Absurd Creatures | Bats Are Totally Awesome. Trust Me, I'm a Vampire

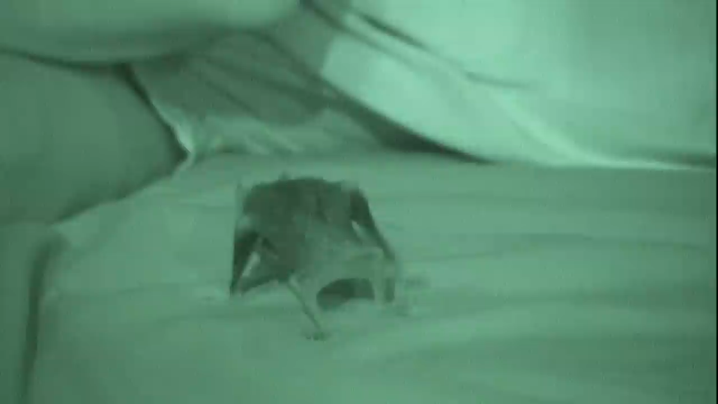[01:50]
these are going after things like pigs and cattle, but have been known to bite sleeping human beings. But unlike vampires like me, they don't actually suck the blood. They just give their victim a nibble and lap at the wound.